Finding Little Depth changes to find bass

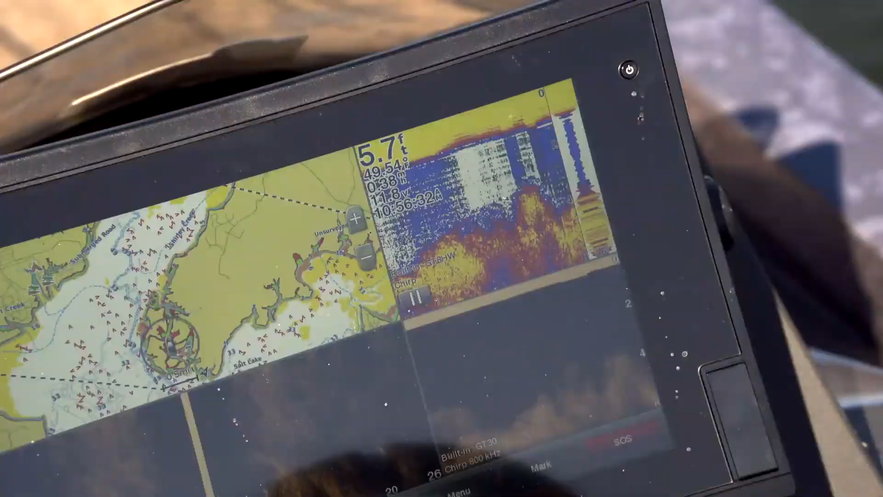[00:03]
And a lot of times you can look at your electronics and what may look like just kind of an old nothing bay or a pocket or flat,
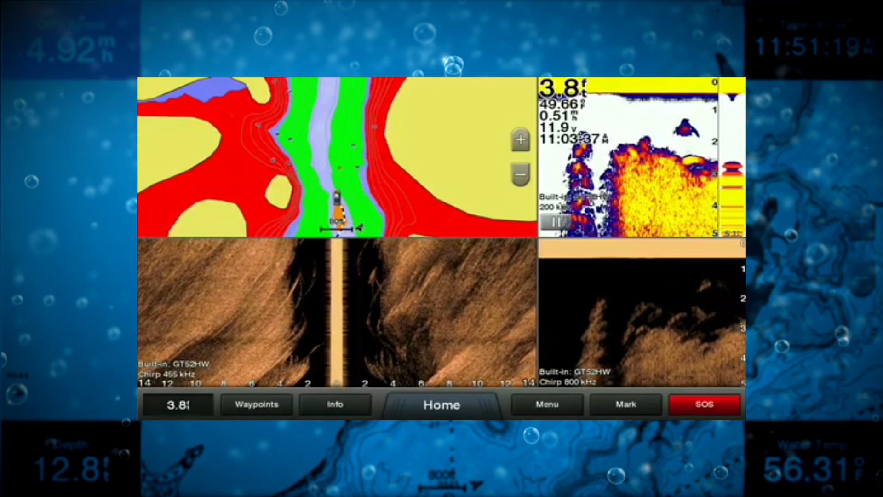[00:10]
and you'll be able to find subtle depth changes when you use your mapping and can color it